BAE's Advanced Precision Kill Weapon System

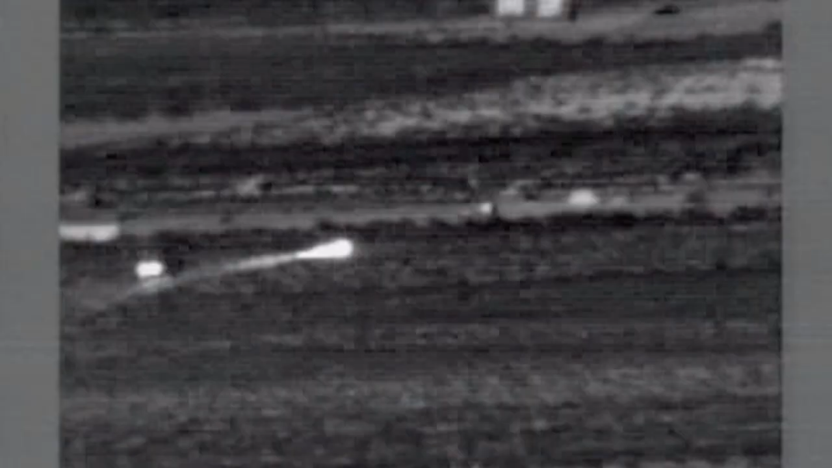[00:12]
is a guided 2.75-inch rocket that
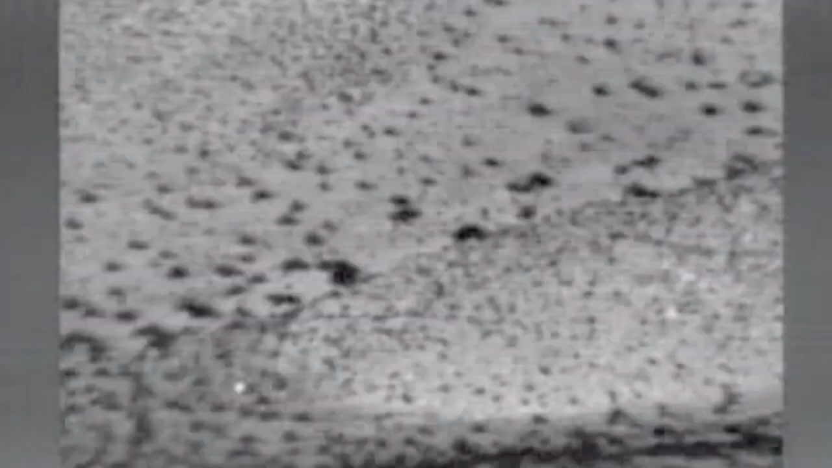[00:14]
uses semi-active
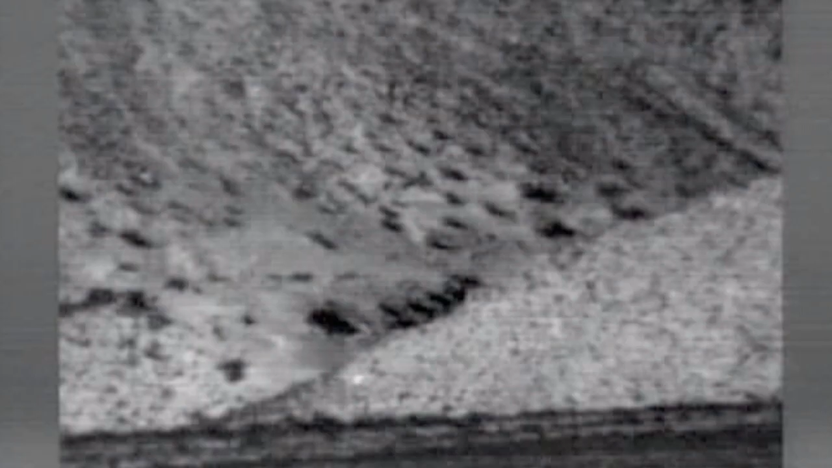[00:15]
laser guidance technology to strike soft and lightly armored targets in built-up and confined areas.
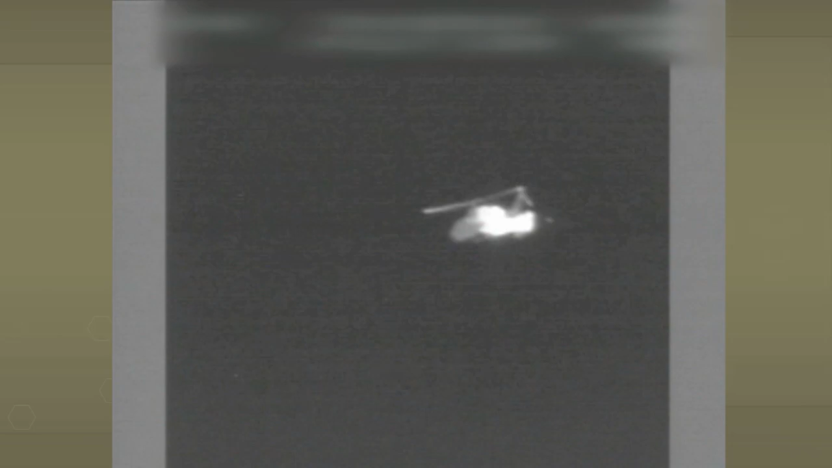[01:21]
The guidance system uses the same laser designator as the Hellfire missile. For the pilot,